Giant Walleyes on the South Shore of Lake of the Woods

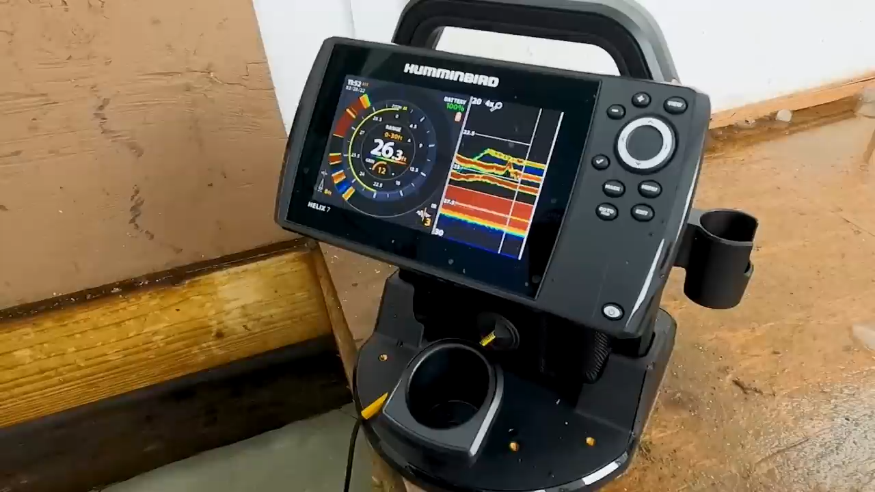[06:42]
If you watched when I'm jigging the quiver spoon on the sonar unit, you'd see that the dead stick is just a couple of inches off the bottom. And then I'm jigging about a foot off the bottom. And when I see fish, I lift up even higher.
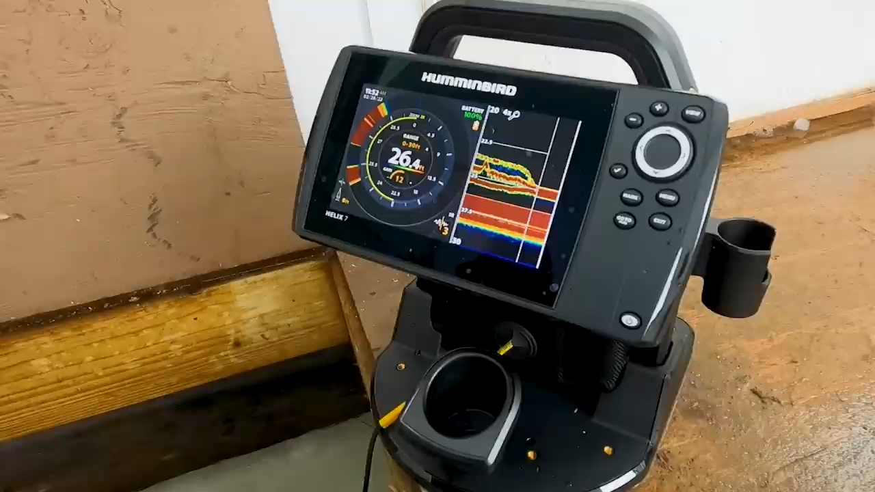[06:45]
I mean, I really try to keep them moving.